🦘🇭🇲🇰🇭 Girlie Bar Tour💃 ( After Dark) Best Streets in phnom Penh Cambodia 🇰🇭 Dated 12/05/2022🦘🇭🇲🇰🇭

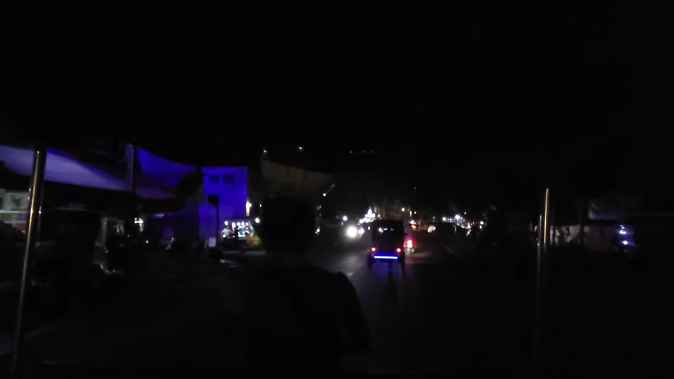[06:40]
We're about to turn into Street 104, the shortest street in Cambodia, Phnom Penh, and probably all the world.
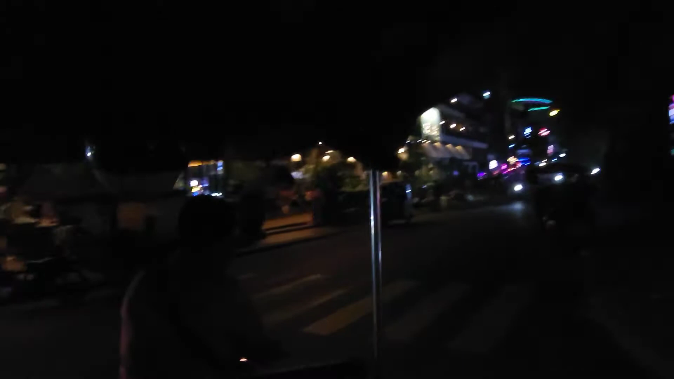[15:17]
Right now we're in street 136.
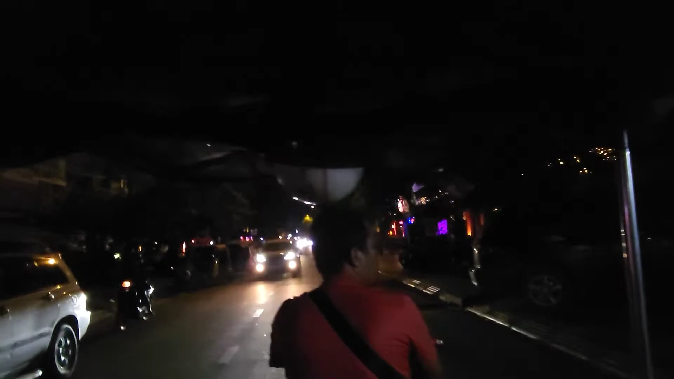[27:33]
So this is 51, which used to be the street in Phnom Penh.